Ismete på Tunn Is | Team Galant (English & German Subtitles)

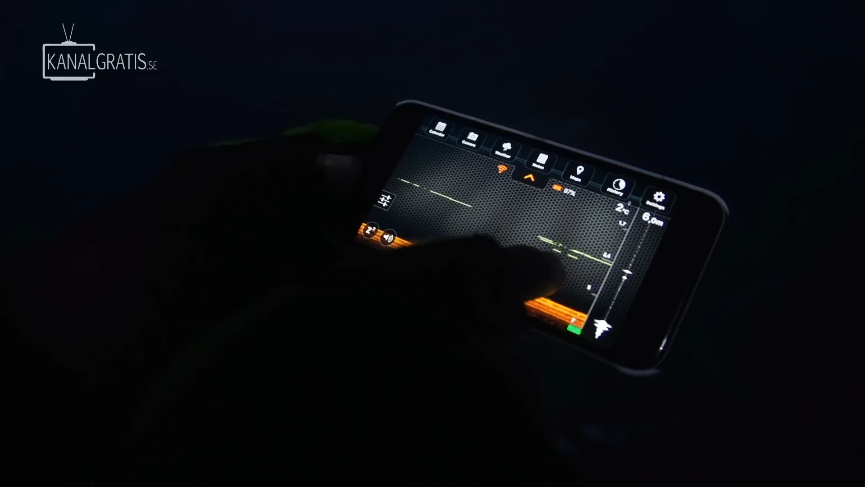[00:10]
Intressant att du står på djupkanten, inte på djupmålan. Elefantstruparna är på väg igen! Det är fan en big man. Fan vad bättre!
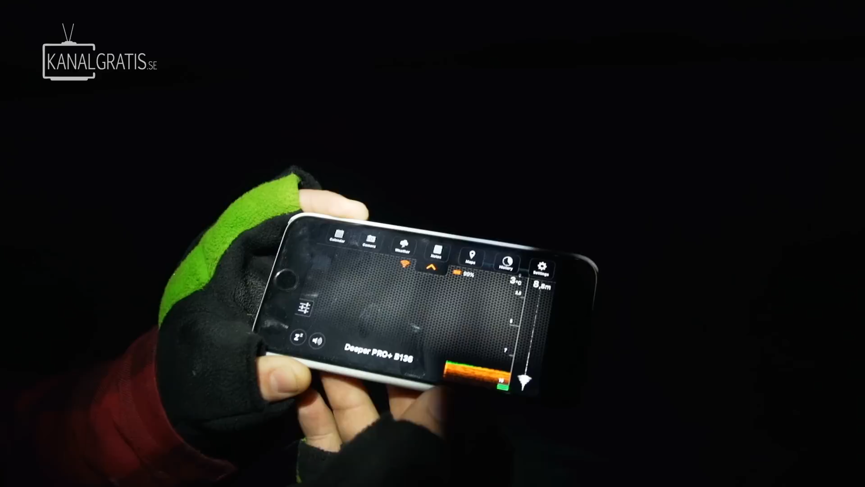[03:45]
Och som vi ser där uppe så är det 8,8 meter. Vilket är perfekt för ungefär djupaste punkten i i hålan och sen ser man att det är tre grader.
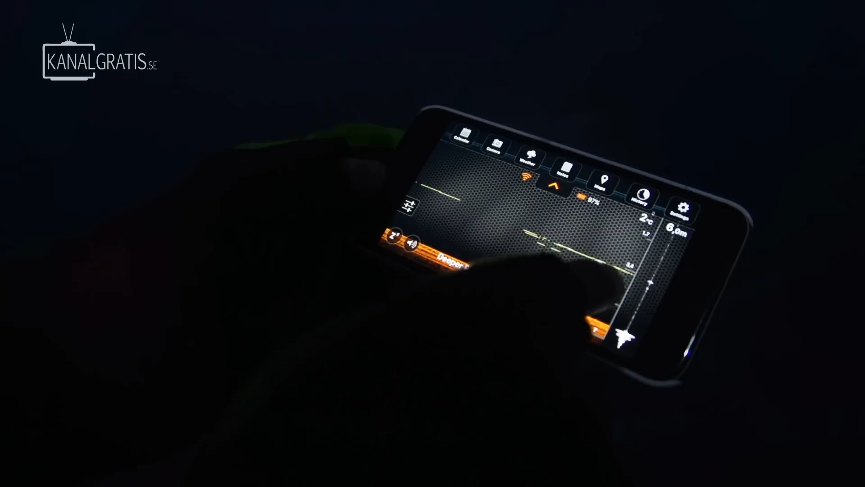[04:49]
Då kommer vi sätta mötten på ungefär 2 meter ner. Då kommer gäddan underbamp. Men nu börjar det bli tillräckligt ljust klockan 8 för att sätta ut vipporna.